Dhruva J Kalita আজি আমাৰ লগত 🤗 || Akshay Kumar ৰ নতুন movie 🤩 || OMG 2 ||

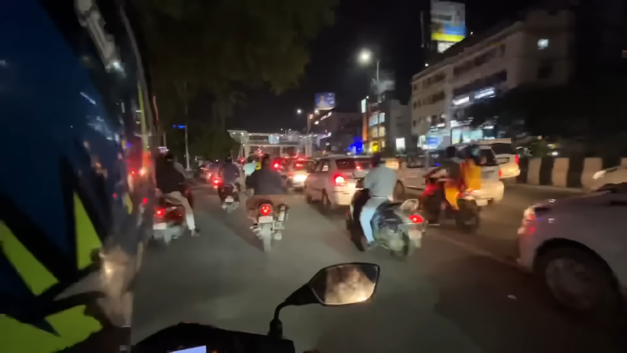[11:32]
আৰু এতিয়া আমি আহি আছোঁ ইমান ট্ৰেফিক কেনেকৈ যাম মানে 7:20 পৰা আছে এতিয়া টাইমে নাই ষ্টাৰ্টে হৈ যাব আমি আধা চাবই নাপাওঁ এতিয়া ৰাস্তাটো বেয়া